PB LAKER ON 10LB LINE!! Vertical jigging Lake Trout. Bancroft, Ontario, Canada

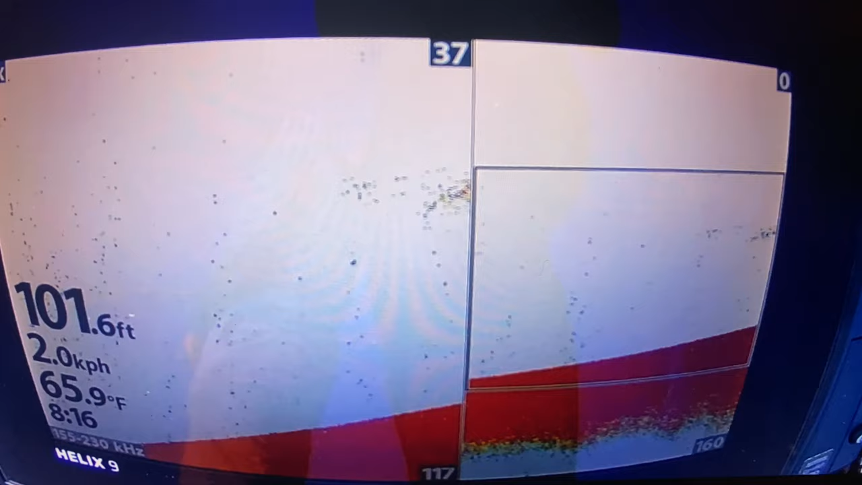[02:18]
On screen: depth 101.6 ft, water 65.9°F, speed 2.0 km/h
Right here in the regular view, you can see that the bait ball is coming into the screen over here on the zoom view You can see the same as well
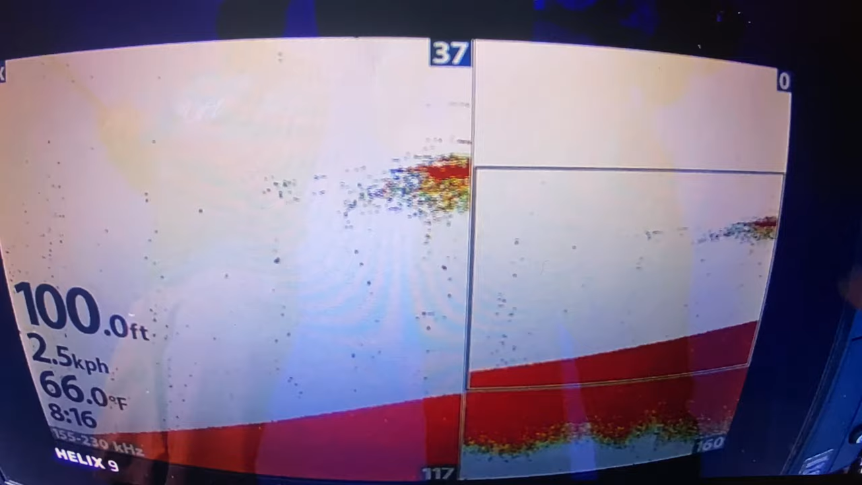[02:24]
On screen: depth 100.0 ft, water 66.0°F
The top of this black line represents the top of this zoom line here So this is 46 feet. This is 46 feet Anyways,
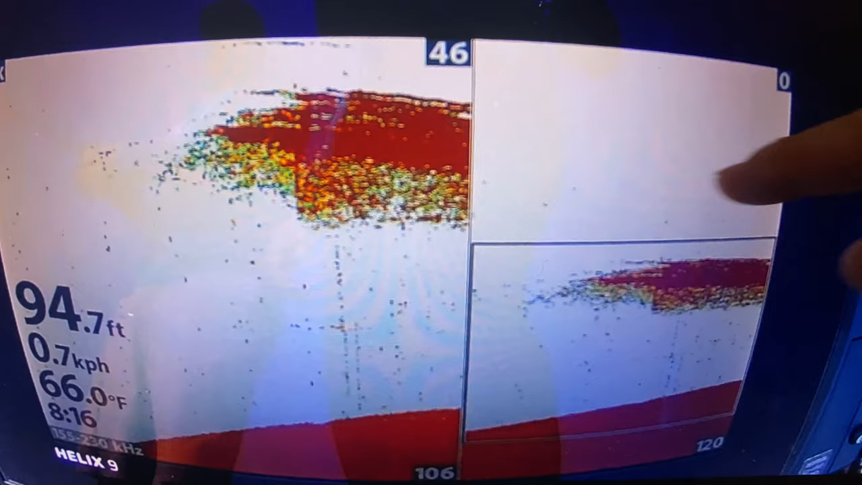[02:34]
On screen: depth 94.7 ft, water 66.0°F
we were dropping onto these bait balls because we found these lake trout seem to be more aggressive in and around these balls of bait They were probably corralling them when using to eat
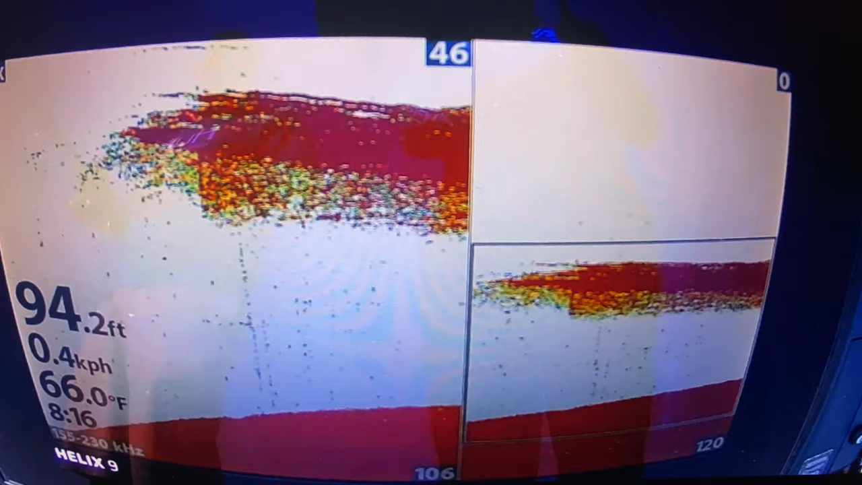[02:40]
On screen: depth 94.2 ft, water 66.0°F
So in a second here,
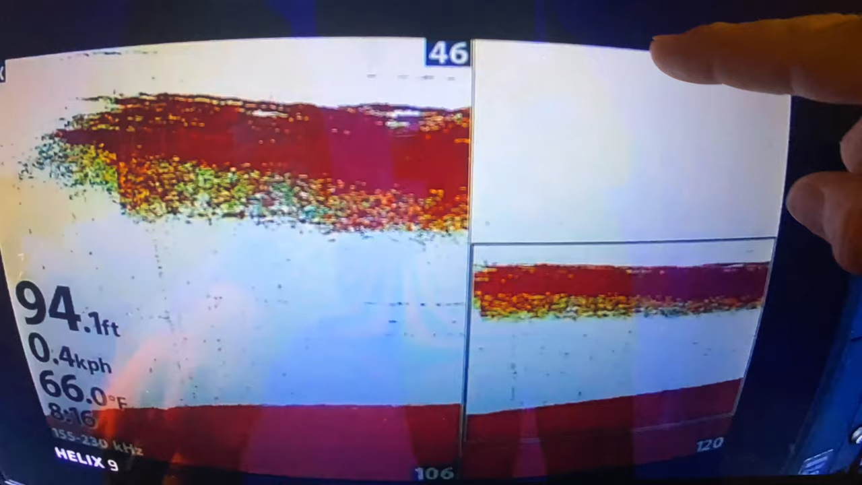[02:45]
On screen: depth 94.1 ft, water 66.0°F
you're going to see our lures falling here on the regular view You won't see them on the zoom view yet because they haven't crossed the zoom line Once they pass this black line, you'll see them coming on the zoom section as they fall into the bait Once I get to the zoom, you'll see that that's pretty evident There's two lines it'd be mine and Dylan's One is my tube jig following through the bait the other is Dylan's swim bait here and here
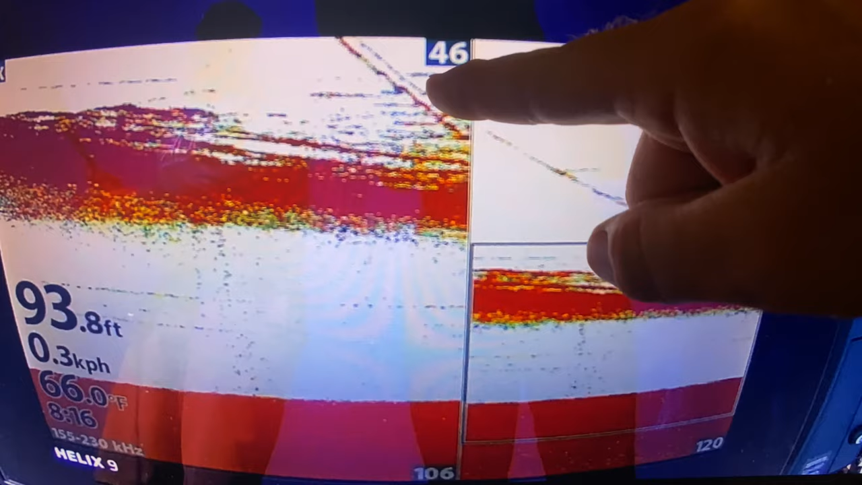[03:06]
On screen: depth 93.8 ft, water 66.0°F
So we're following through into this red section being the bait If you watch closely
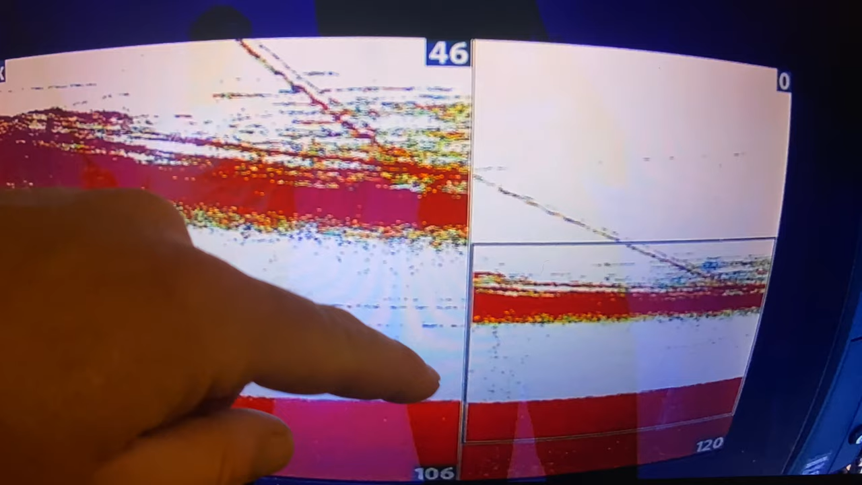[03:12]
enough right down here in this section You're going to see a couple of dots come off of the bottom to meet my line right here Eventually, it's going to turn into a line right here dot dot
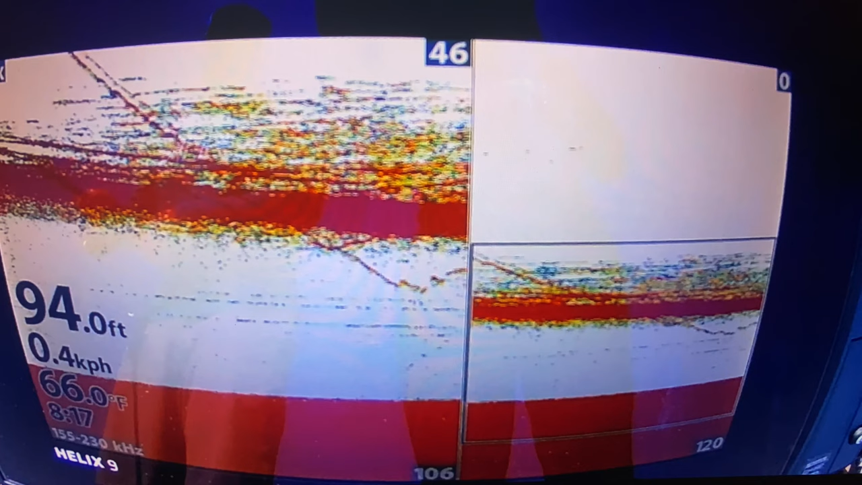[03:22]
On screen: depth 94.0 ft, water 66.0°F, speed 0.4 km/h
And that's going to be the fish coming off bottom to meet my bait Right here you're going to see they're going to intersect And if you look closely enough, you'll see me hooks up the fish here in the reflection There it is.